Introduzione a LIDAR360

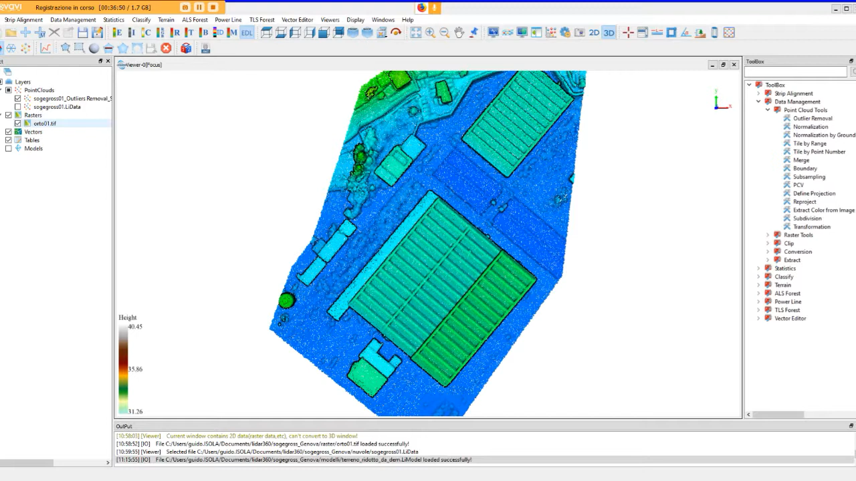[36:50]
un elemento di di analisi che dal mio punto di vista è veramente importante con l'IDER360 che è il comando relativo alla realizzazione di profili in sezione cliccando
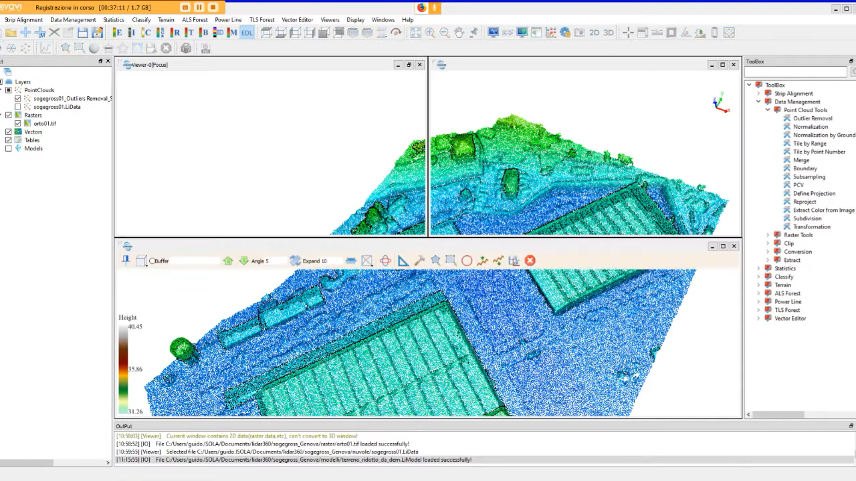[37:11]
sul comando profile si apre diciamo una finestra
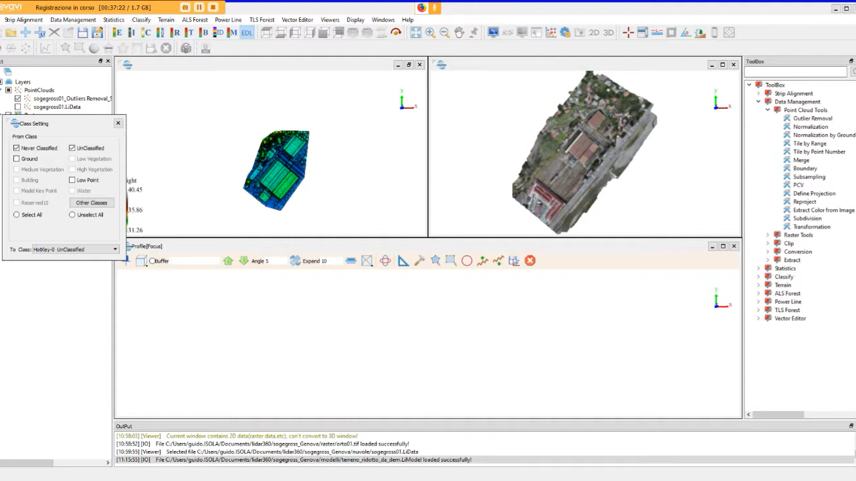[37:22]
al di sotto delle due finestre operative con cui stavamo lavorando e che comunque ci consentono di operare sempre indipendentemente nell'una o nell'altra e possiamo decidere
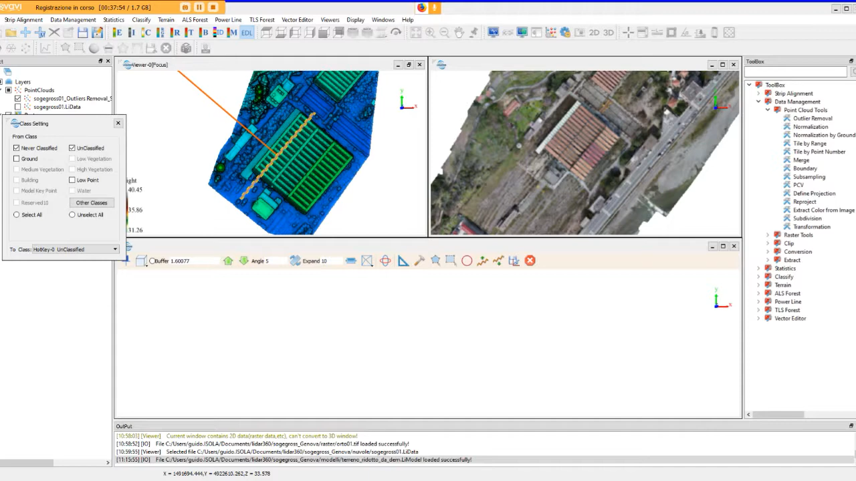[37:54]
in corrispondenza diciamo degli elementi con cui stiamo visualizzando diamo un buffer alla nostra sezione e con diciamo il doppio clic sempre con il pulsante sinistro ci viene immediatamente visualizzato quello che è il profilo della sezione in pianta nel caso specifico qui stiamo visualizzando un capannone con un tetto un po' particolare possiamo
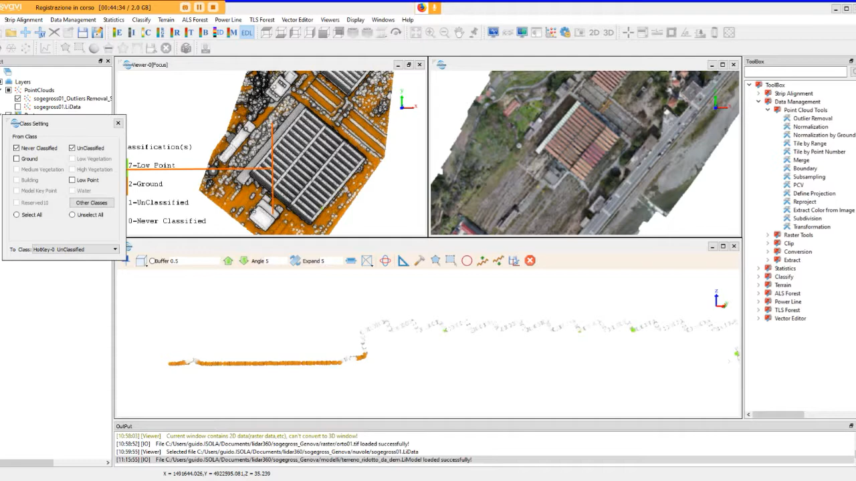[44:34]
si attiva il comando profile perché chiaramente sono all'interno dello stesso però mi interessava farvi vedere che diciamo il terreno facente riferimento al classe 2 viene indicato qui con il colore marron chiaro mentre tutti gli altri elementi estranei al terreno sono non classificati e quindi rappresentati con questi punti di colore bianco o
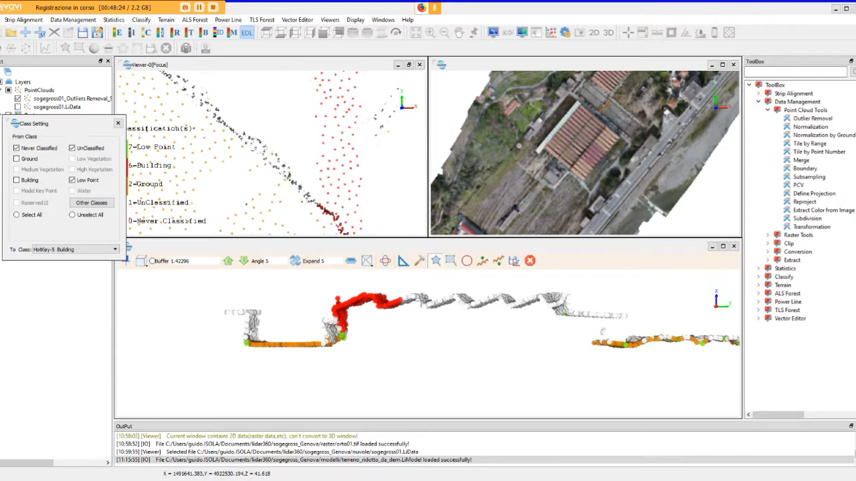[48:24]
adesso risultano di una colorazione rossa perché sono stati trasformati in una classe building a questo punto non riusciamo se non manualmente a tornare indietro perché abbiamo salvato il risultato vediamo un altro esempio decidiamo di prendere diciamo in analisi quest'altro elemento e ad esempio dico
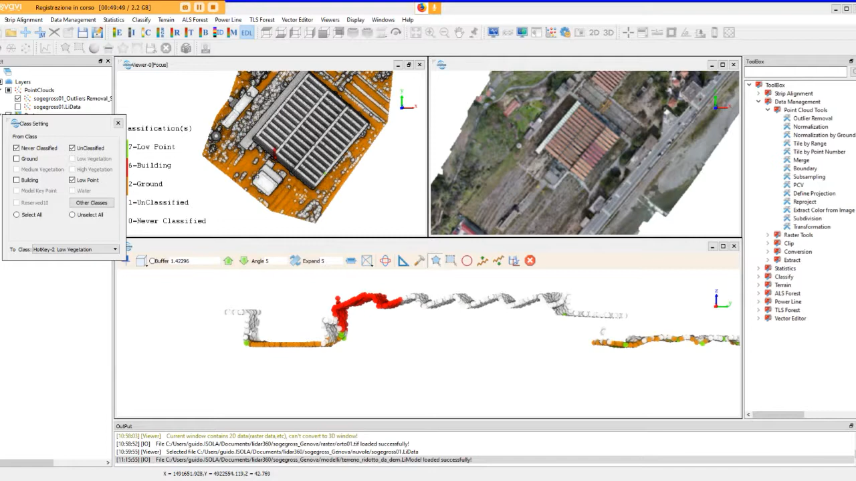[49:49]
chiaramente se noi abbiamo diciamo delle superfici anche ampie ma con delle nette discordanze dal punto di vista delle pendenze il comando profile ci consente di operare in maniera più precisa rispetto a quello che abbiamo già visto utilizzando la finestra dei ribbon con il comando angle measurement
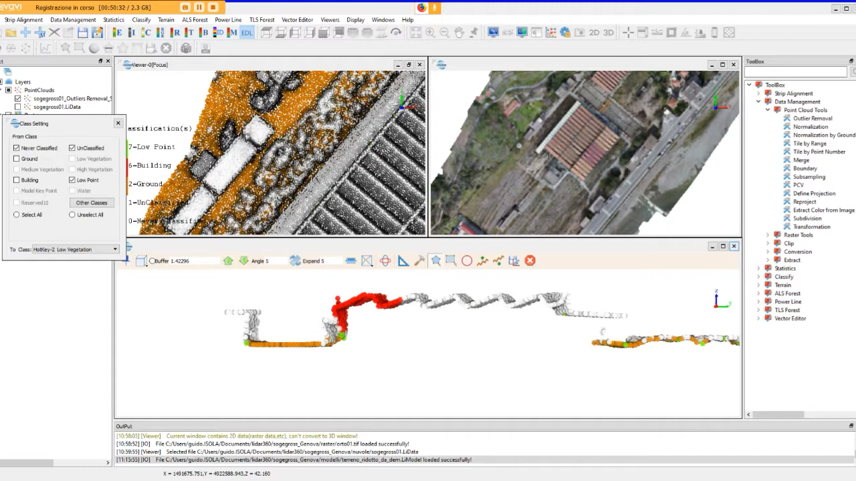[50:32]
perché effettuiamo questa misura direttamente all'interno della sezione e come vedremo avere un dato affidabile della misura delle pendenze quindi delle variazioni di pendenza del terreno diventa
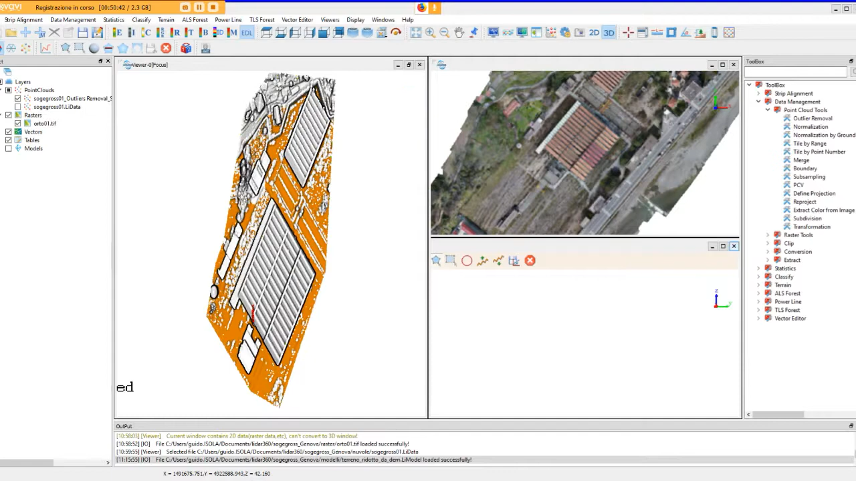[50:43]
un aspetto abbastanza determinante poi nell'utilizzo dei vari tools di classificazione qui possiamo decidere tornando indietro ai ribbon di selezione della nuvola di utilizzare diversi strumenti di selezione vi faccio vedere prima che io sono partito da un elaborato
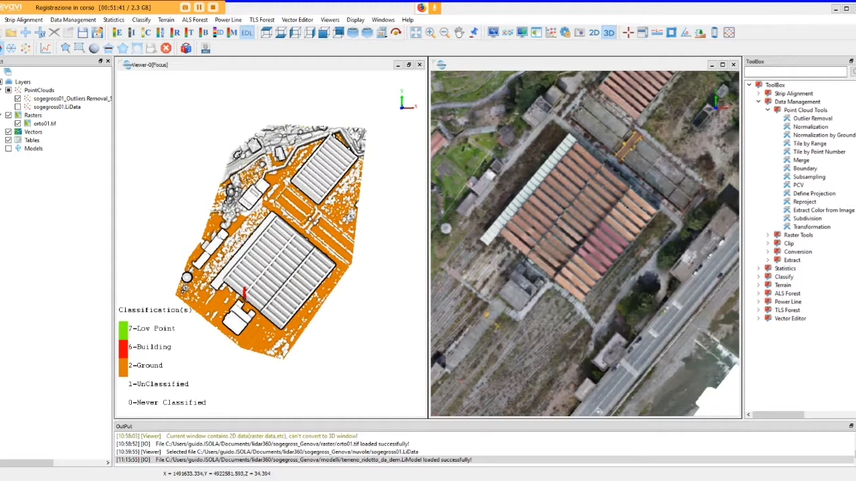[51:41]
iniziale attraverso una selezione e il salvataggio della selezione che ha originato la nuvola che adesso state vedendo in formato ridotto abbiamo un ultimo comando importante di cui parlare che è il rectify e questo comando sostanzialmente diciamo adesso qui un attimo solo che devo capire except profile or binding windows allora mi
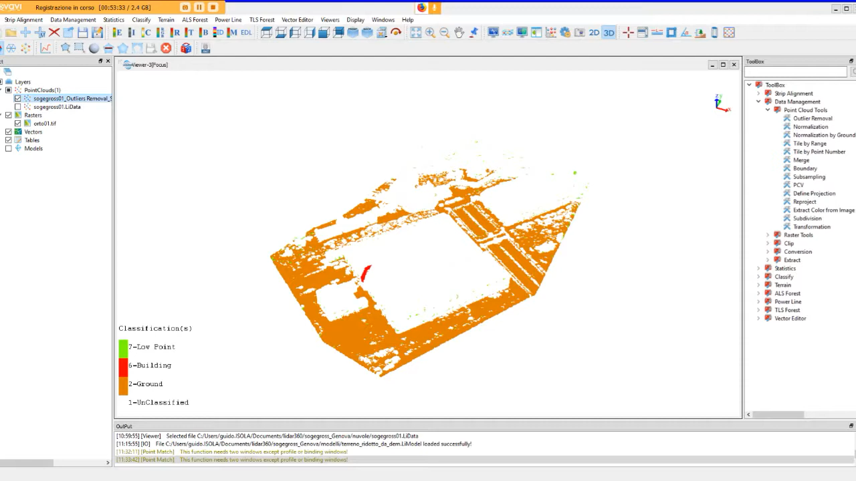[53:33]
si ho bisogno di avere almeno due finestre aperte giustamente quindi ne apriamo una seconda e dentro ci buttiamo la nostra ortofoto
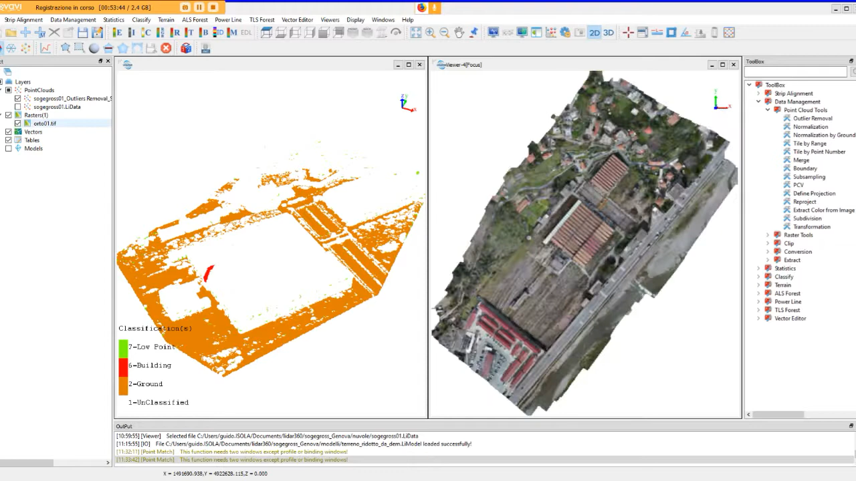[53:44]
a questo punto ci viene restituita questa finestra di dialogo in cui sono evidenziate le due finestre una sarà la finestra di riferimento e l'altra sarà la finestra che utilizzeremo per la modifica del sistema di riferimento possiamo decidere
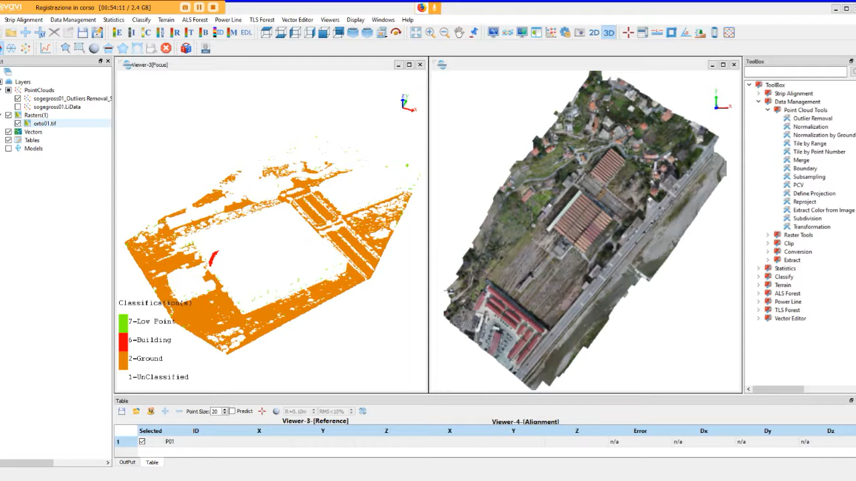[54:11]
di andare quindi a selezionare dei punti che devono essere chiaramente coerenti
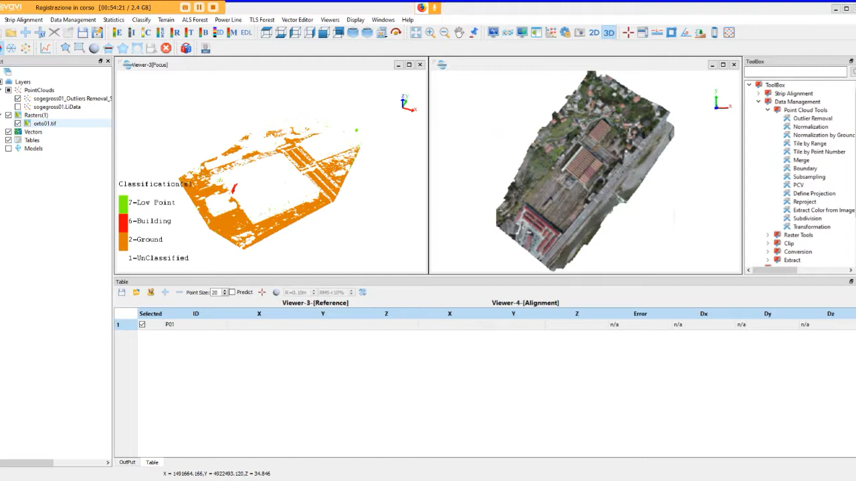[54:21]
tra le due finestre quindi ci portiamo nella visione dall'alto e andiamo a linkare
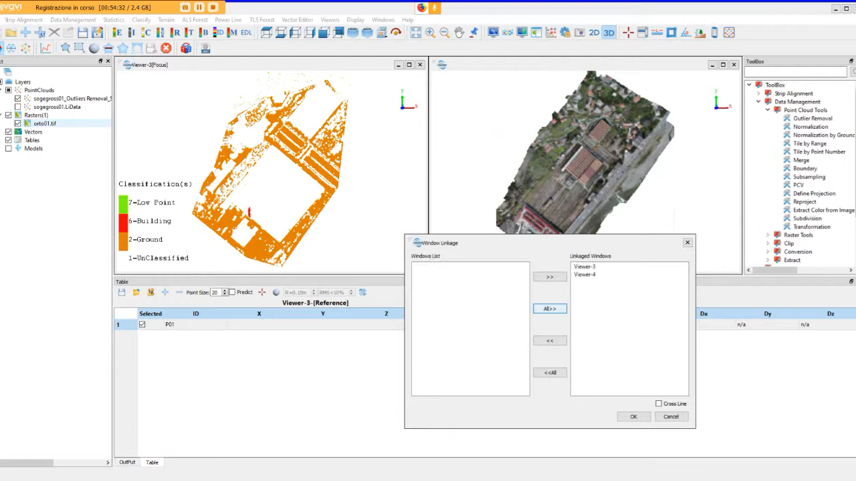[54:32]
i nostri elaborati a questo punto spostandoci nell'una o nell'altra finestra noi possiamo decidere di definire quelli che sono i nostri ground control point nella finestra diciamo di riferimento e in quella che intendiamo andare a georiferire quindi a trasformare ma questo qui direi che è uno strumento che voi già